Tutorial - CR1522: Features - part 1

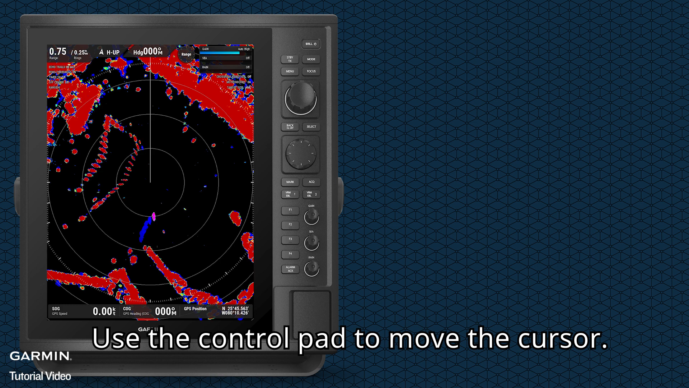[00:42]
The ownership position will be shifted to here. Press select, select off-center.
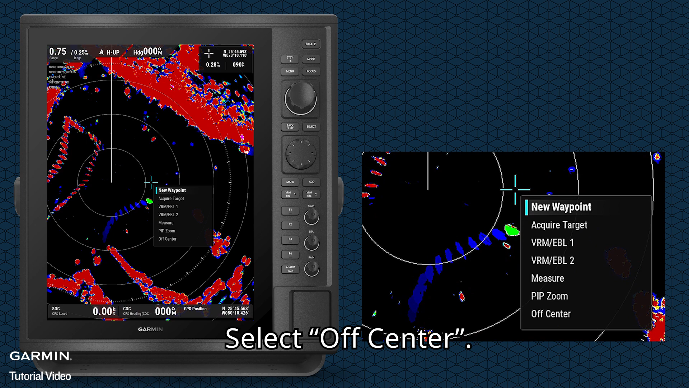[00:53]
If you want to cancel, invoke the cursor and press select.
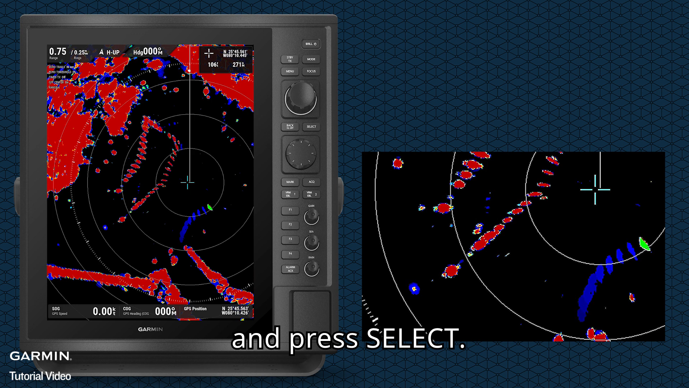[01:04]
Select cancel off-center. Press select at the position you want to zoom.
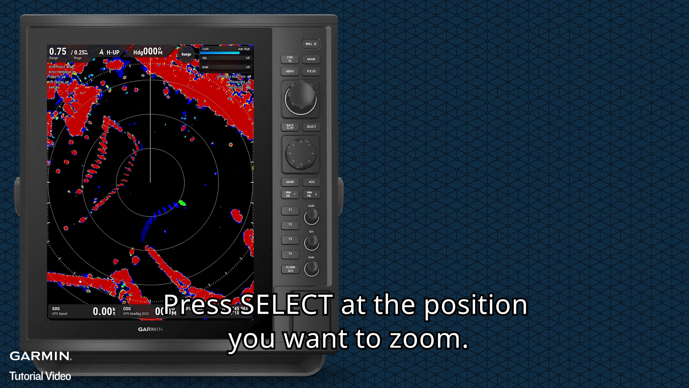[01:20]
Select picture-in-picture zoom.
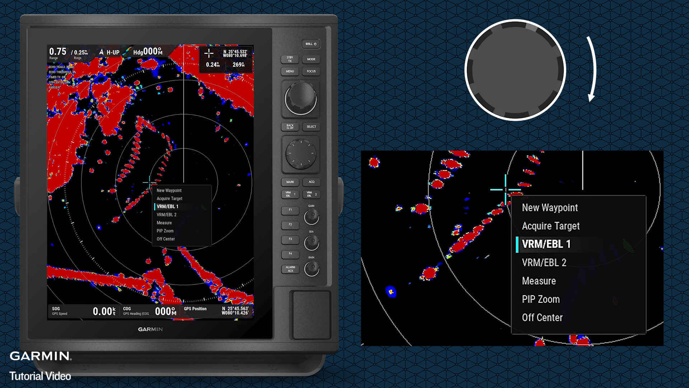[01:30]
You can use the control pad to continue adjusting the magnified position.
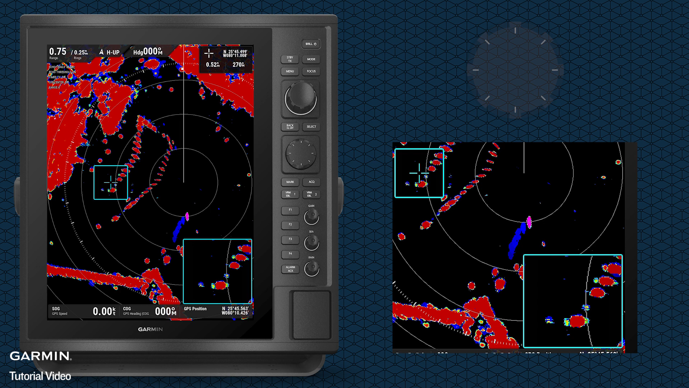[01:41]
Press back to cancel.
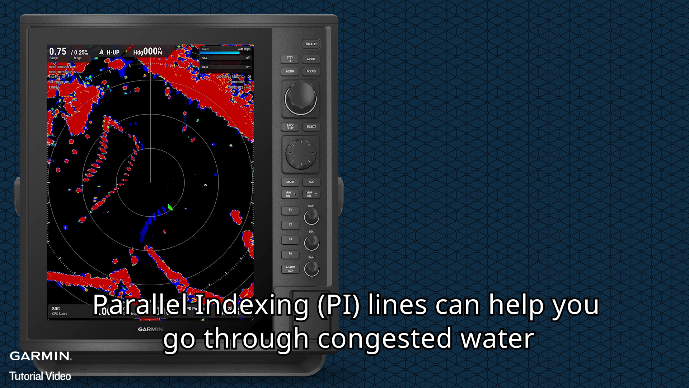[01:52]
Parallel indexing lines can help you go through congested water or narrow canals. In appearance, toggle on pie lines.
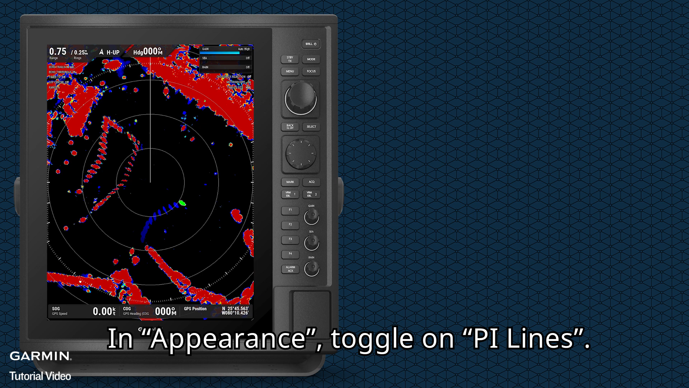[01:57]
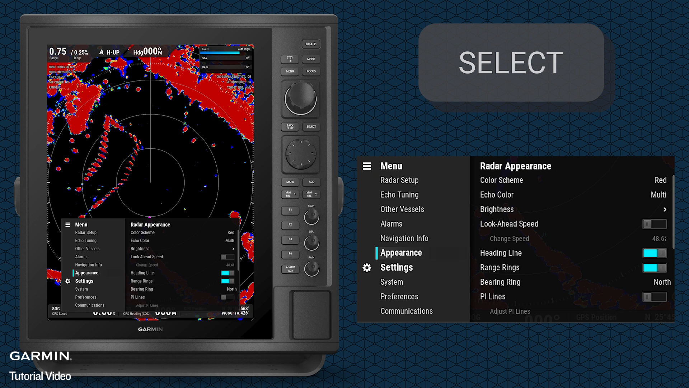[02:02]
Select display side for setting up the pie lines on one or both sides.
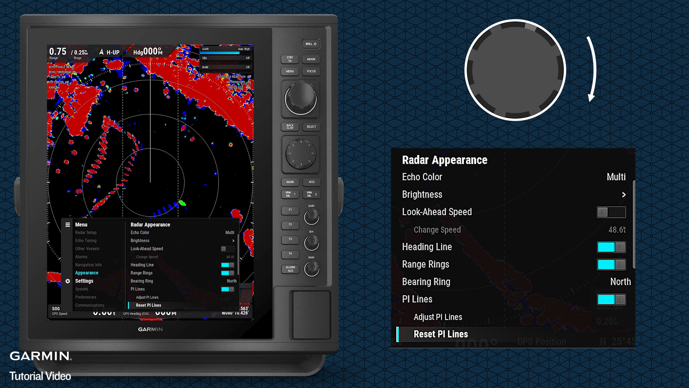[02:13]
Select adjust pie lines. Use the control pad to adjust the direction and distance.